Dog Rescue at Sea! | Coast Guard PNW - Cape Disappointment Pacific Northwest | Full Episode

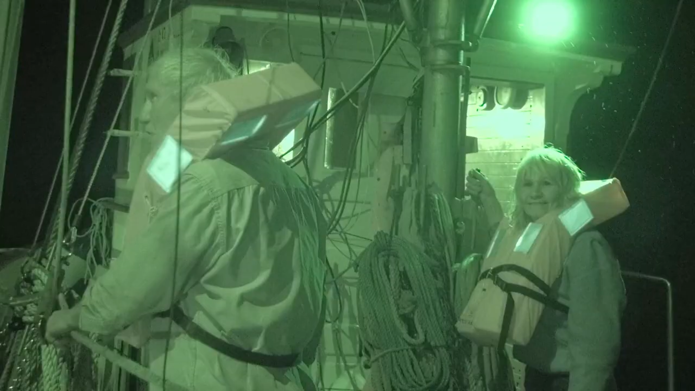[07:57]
Roger, we're en route.
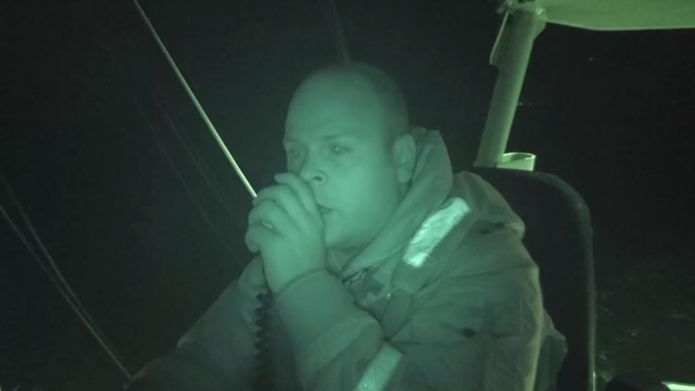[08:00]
Uh, walk-o marina. That's what's inside though. Two crew members on board assessing the vessel for all damage.
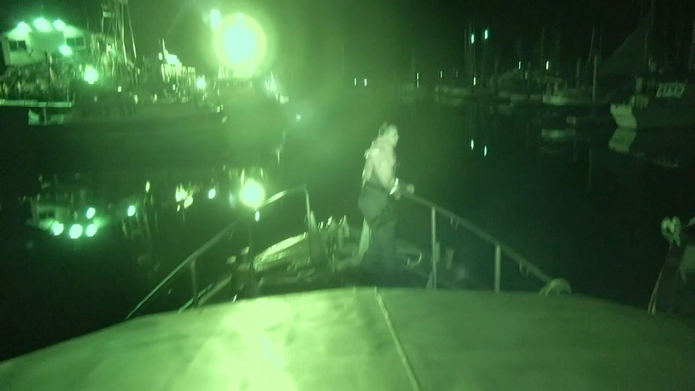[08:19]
We could've had people in the water. Looks like we're good up there.
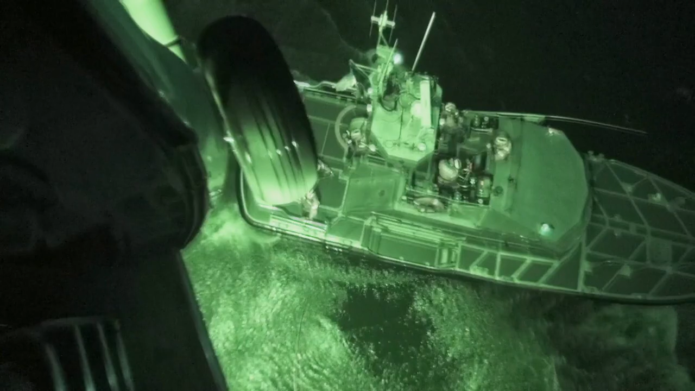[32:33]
So you'd be under NVGs and looking down at the boat.
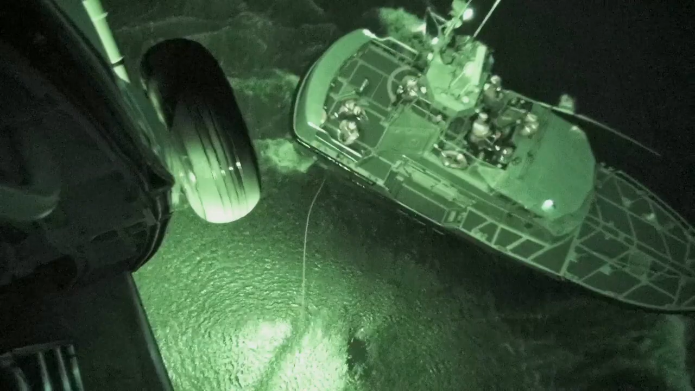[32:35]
Your point of reference is completely askew.
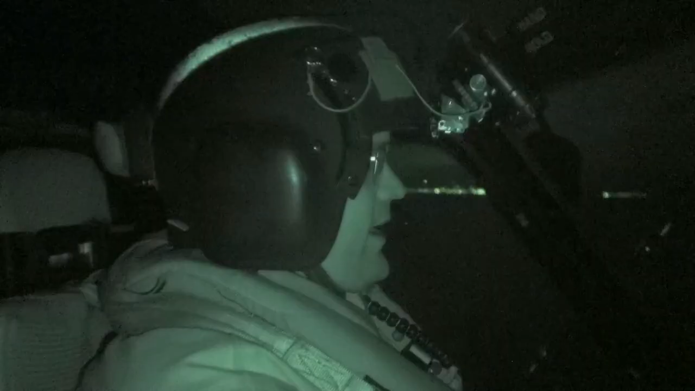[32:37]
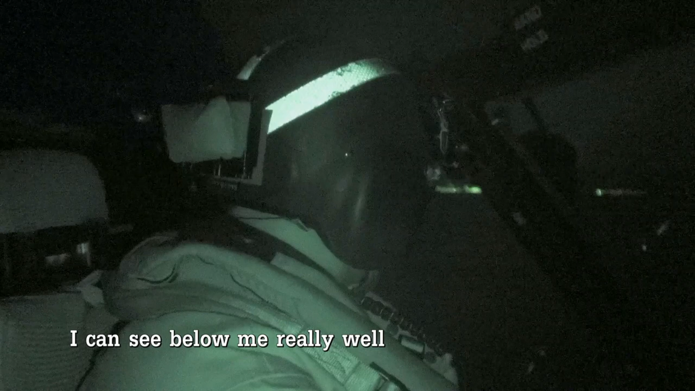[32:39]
I can see below me really well, and I can see the horizon. Anything in that middle ground is useless.
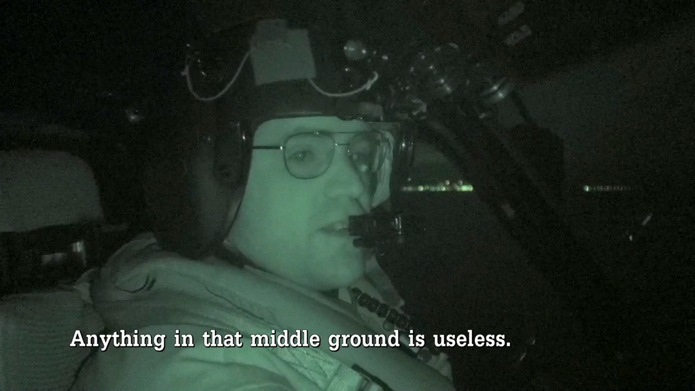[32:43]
Yeah, it was pretty hard when you took off the hover lights.
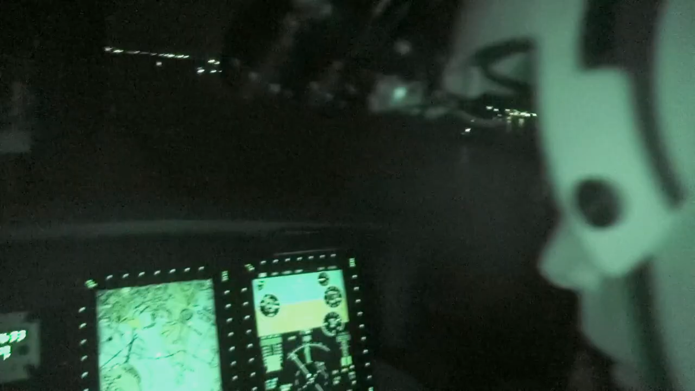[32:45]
I love flying at night.
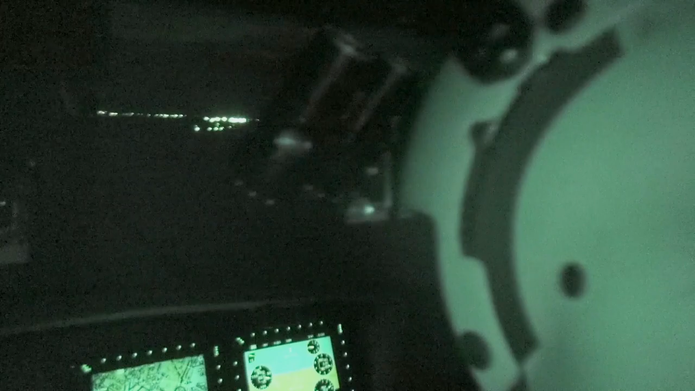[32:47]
I think it's really cool. And I'm a simple redneck, so I'm pretty much still amazed by NVGs.
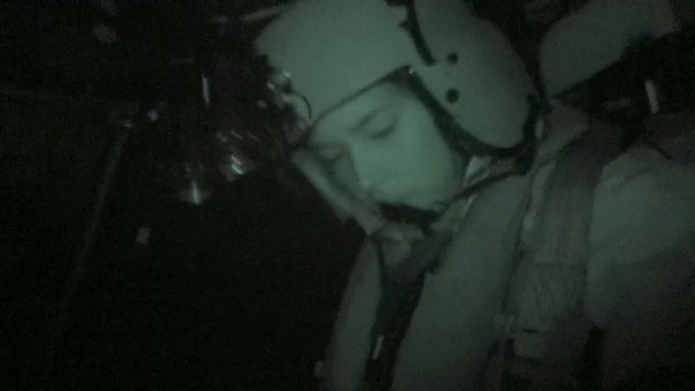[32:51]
It really does kind of turn night into day.
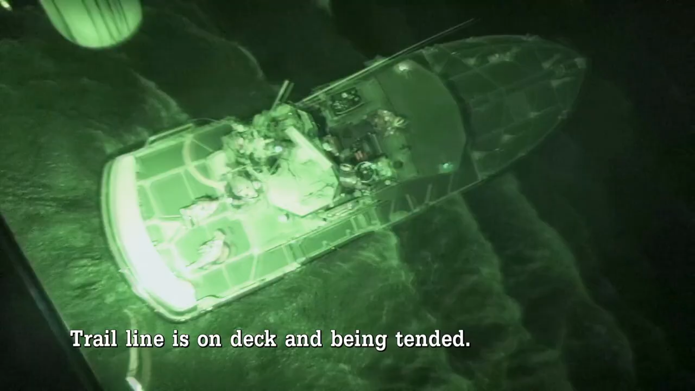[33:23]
Crawling's on deck and being tended.
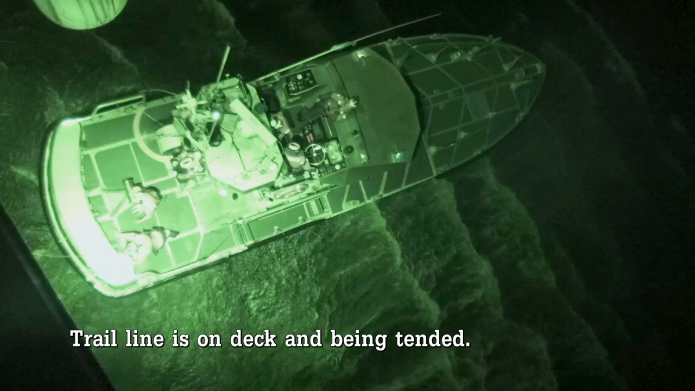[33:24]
Cleared on back and left. I really like the adjustment to distance his jump.
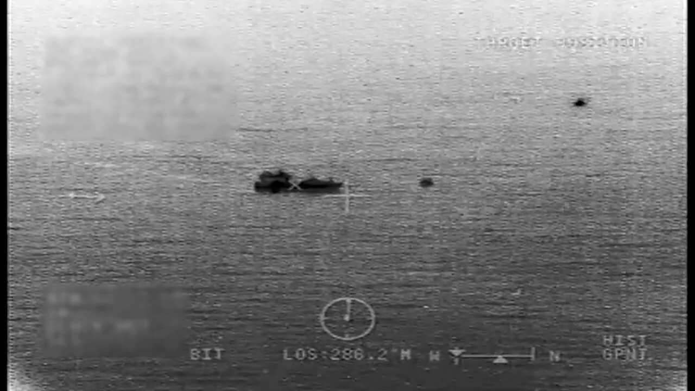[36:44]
We've got the boat inside us off and now it's about one o'clock. Hey, roger. You've checked for that. Coming down.